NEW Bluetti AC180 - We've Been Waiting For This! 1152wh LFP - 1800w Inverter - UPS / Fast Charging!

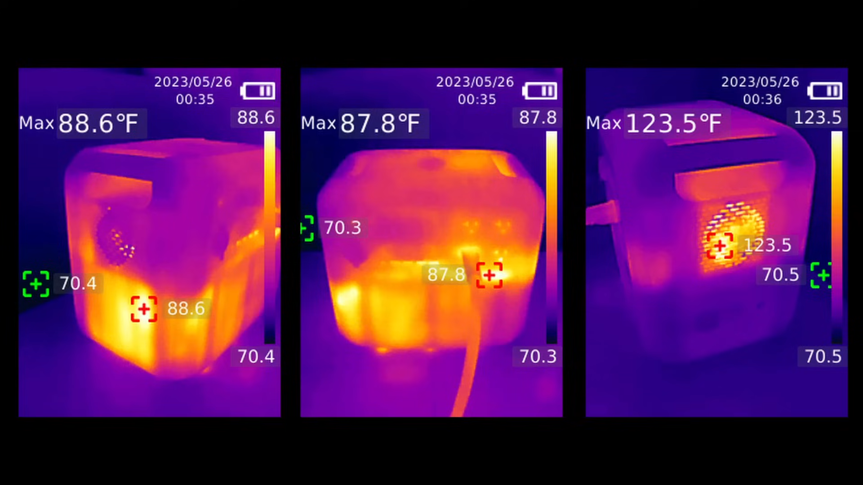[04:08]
The hottest measurement was where the exhaust fans were blowing out the air on the right side of the power station.